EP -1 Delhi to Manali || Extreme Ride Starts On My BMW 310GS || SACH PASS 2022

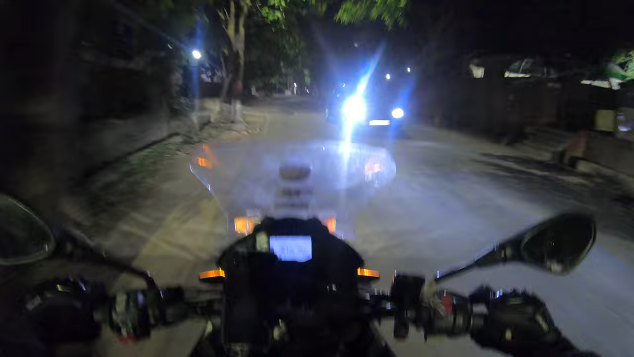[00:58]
गर्मी काफ़ी थी तो ये बेस्ट टाइम है निकलने का और अभी वेदर भी ठीक है गर्मी है बट इतनी नहीं है
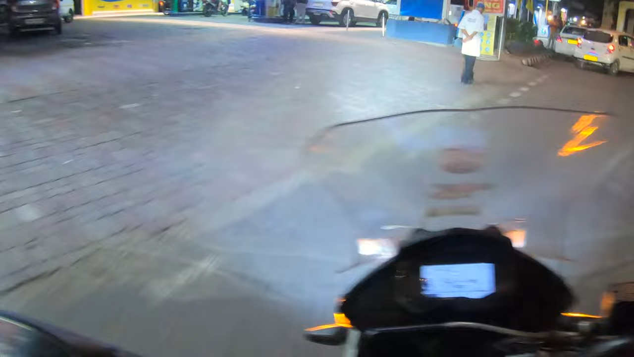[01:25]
तो पहले करा लेते हैं पेट्रोल फिल
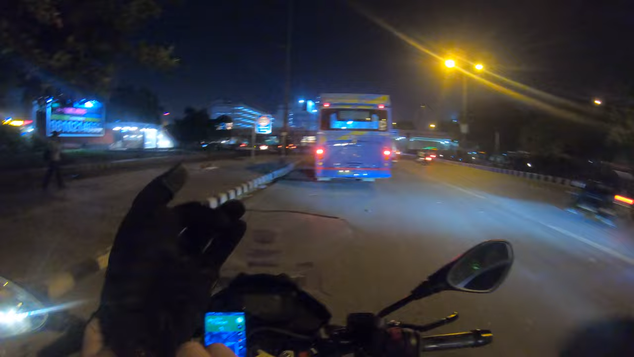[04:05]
अभी एक बहुत क्विक वाटर ब्रेक लिया था क्योंकि गर्मी बहुत है बहुत ज़्यादा
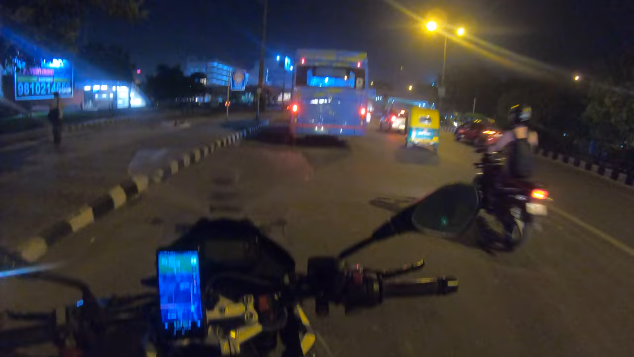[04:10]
एंड दिल्ली से निकलना एक टास्क है इतना ट्रैफिक
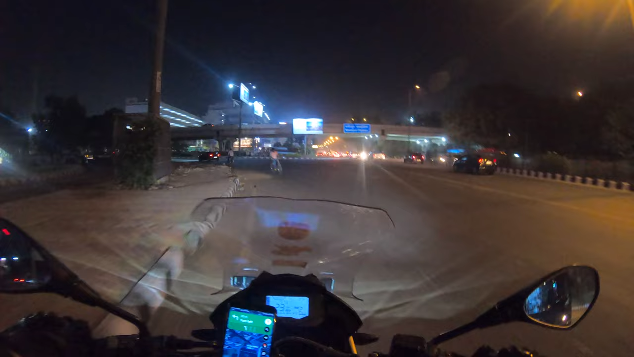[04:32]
फाइनली दिल्ली क्रॉस हो गया एक घंटे बाद और भाई वाट लग गई थी पूरी अच्छे से
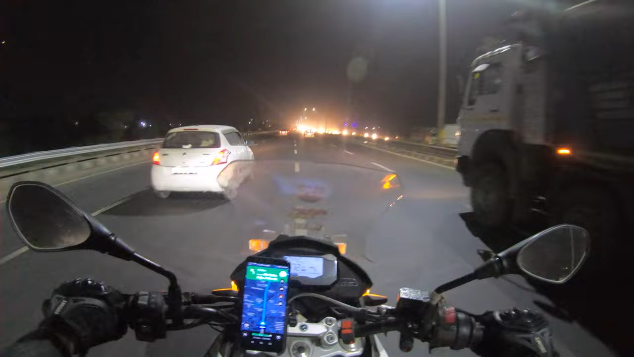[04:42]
अब थोड़ा सही लग रहा है बाइक थोड़ी स्पीड में चल रही है तो हवा ठंडी तो नहीं है बट ठीक है बेटर है
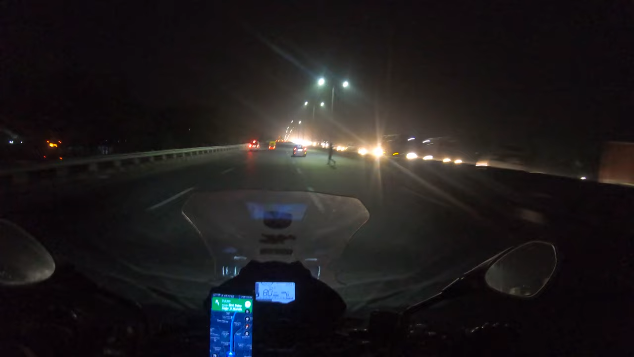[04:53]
ये हाईवे सीधा चंडीगढ़ को ही कनेक्ट करता है, सीधा ही रोड है, बिल्कुल सीधा हाईवे है। एंड सोनीपत अभी 32 है यहाँ से।
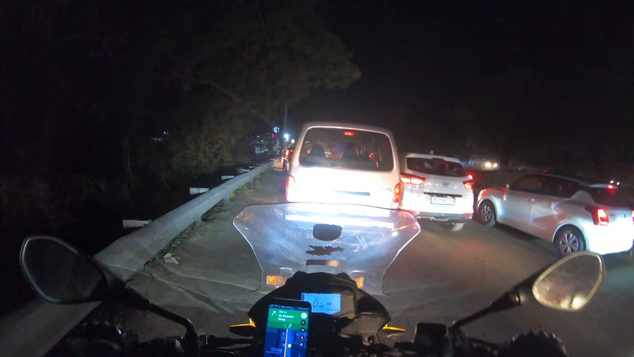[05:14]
ये हाईवे में पता नहीं किस बात का जाम लगा हुआ है अभी रात को। आई गेस कुछ कंस्ट्रक्शन वर्क चल रहा होगा।
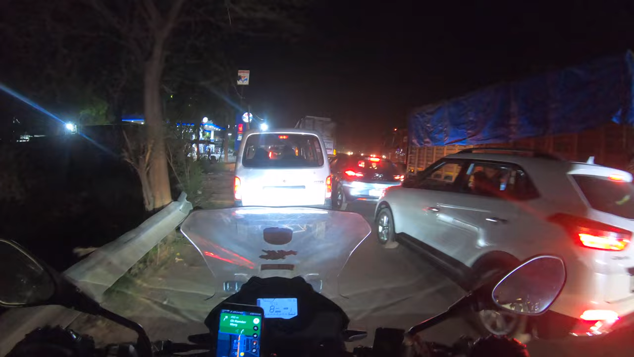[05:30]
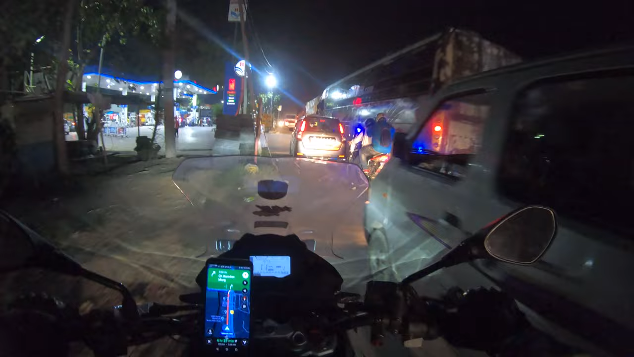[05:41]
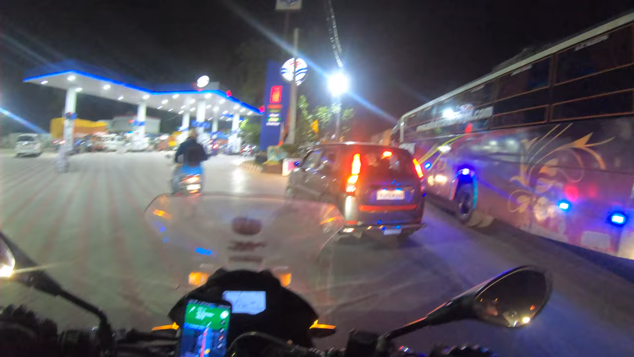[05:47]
पेट्रोल पंप के अंदर से ही निकाल देते हैं।
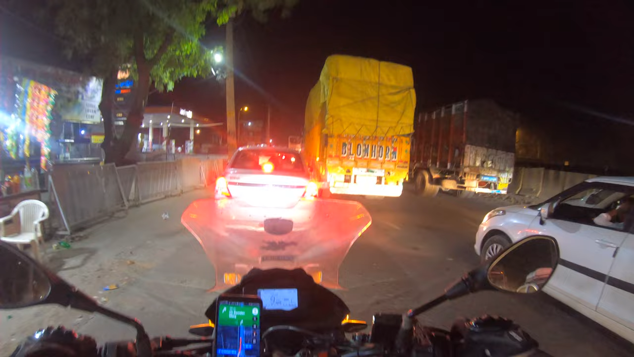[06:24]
और ये ट्रैफिक खत्म होगा तो पहुंचेंगे ना कहीं। पहले दिल्ली में ट्रैफिक, अब यहाँ पे ट्रैफिक। सो राइट नाउ इट्स
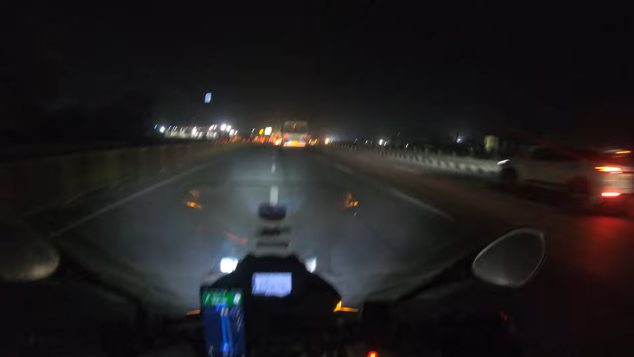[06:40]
10:35 और मैं सोच रहा हूँ एक क्विक पानी का ब्रेक लेने के लिए। मूर्थल आने वाला है, कुछ 1-2 किलोमीटर होगा यहाँ से।
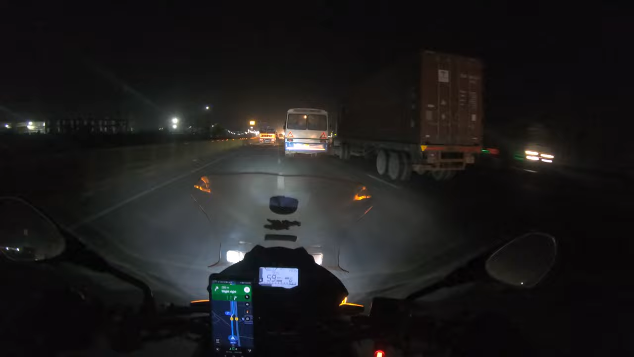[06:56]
रोड कंडीशन अभी तक तो ठीक है, बीच में थोड़ा सा एक पैच आता है मूर्थल से पहले, वहाँ पे थोड़ा ट्रैफिक था।
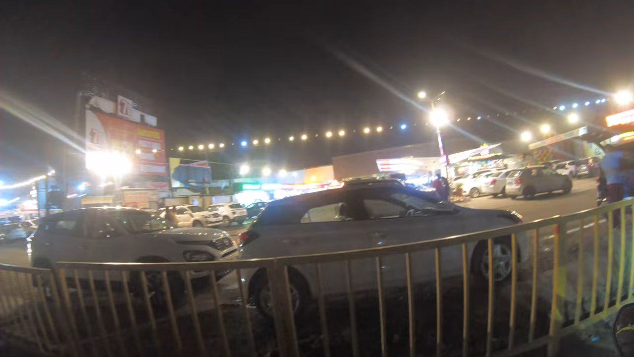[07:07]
तो वही हम पहुँच गए हैं मूर्थल एंड ये यहाँ का फेमस ढाबे जहाँ पे लोग पराठे वगैरह खाते हैं।
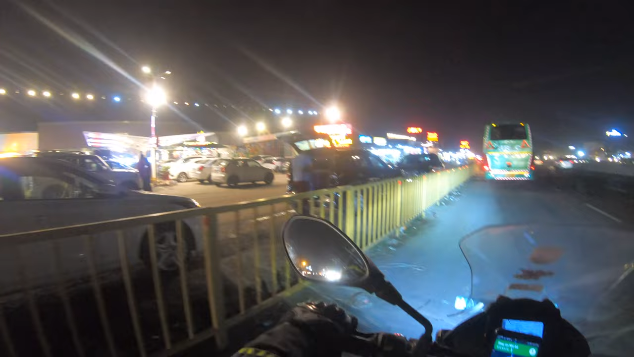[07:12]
पर भाई अपने को नहीं पसंद तो हम नहीं रुकेंगे।
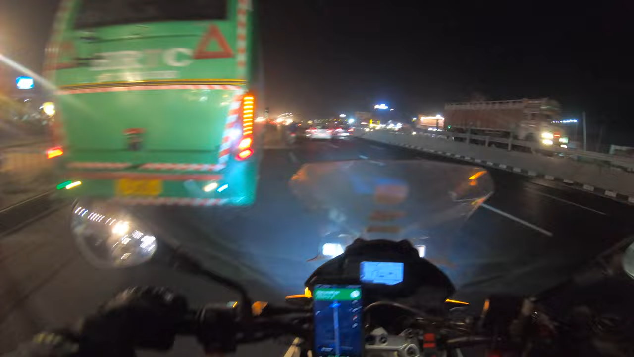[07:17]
ये ठीक है, थोड़ा खाली सी भी है तो यहाँ पे बाइक लगा के